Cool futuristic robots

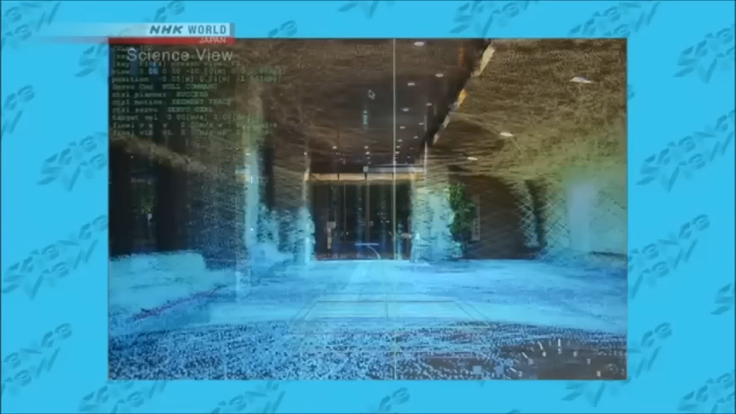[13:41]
This is the image created by the sensor. The pillars and the bench can be seen distinctly.
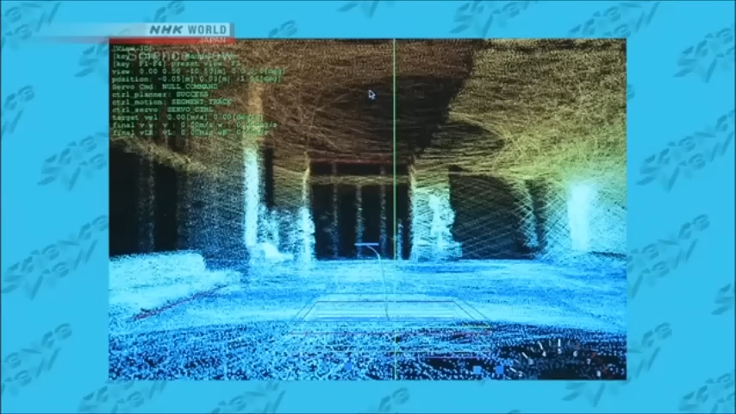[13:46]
It may look like a still image,
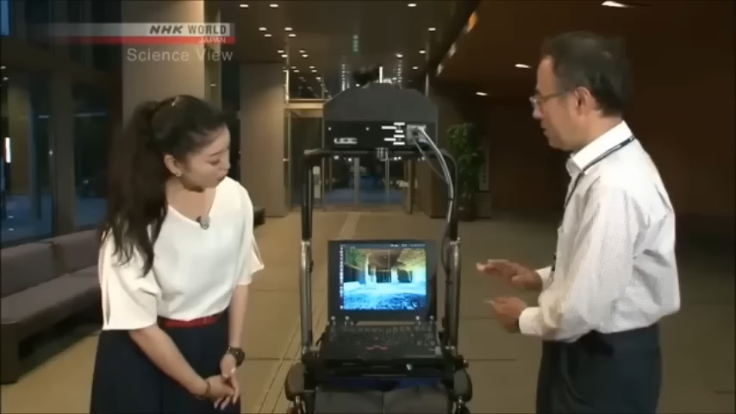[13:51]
but the sensor is actually measuring its surroundings in real time. Here's the proof.
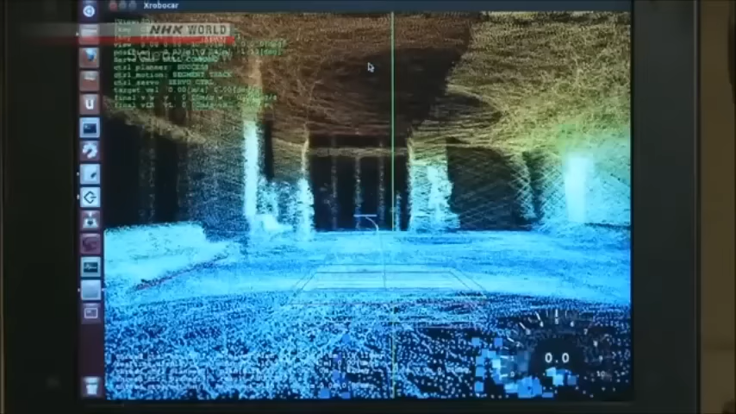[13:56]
Oh, something red appeared on screen. It's a person. That's right.
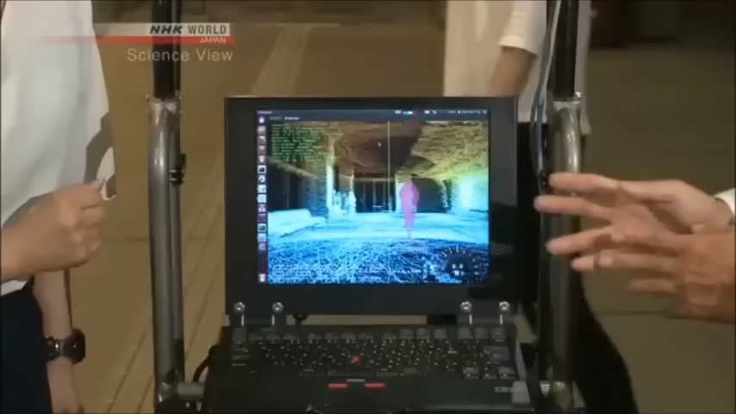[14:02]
The red mark is a person passing in front of the wheelchair. The sensor accurately captures their movements.
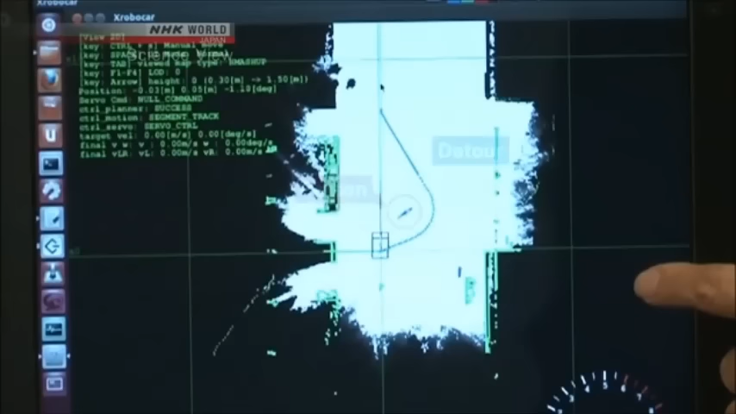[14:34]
It immediately calculated the quickest way to get back onto its original course.
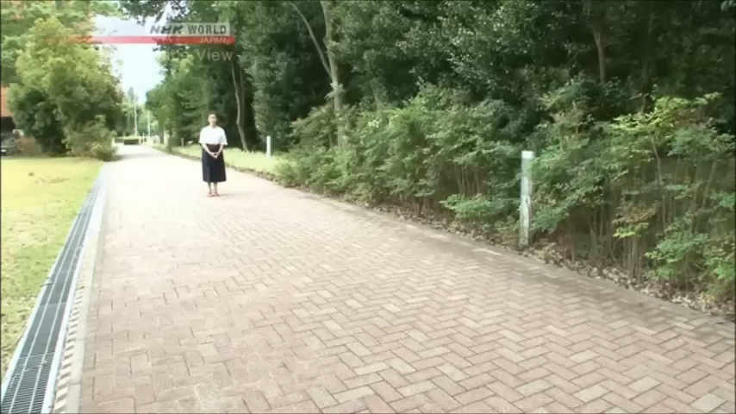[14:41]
I decided to participate in an experiment to test its function.
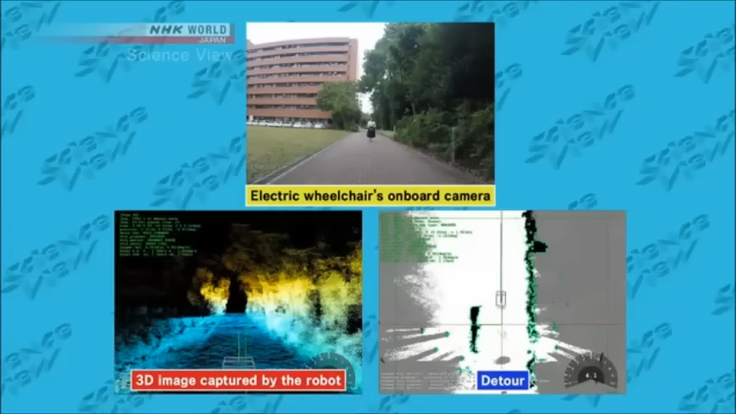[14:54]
This is the data that the wheelchair acquired. It instantly charted a detour to avoid a collision and passed safely by me.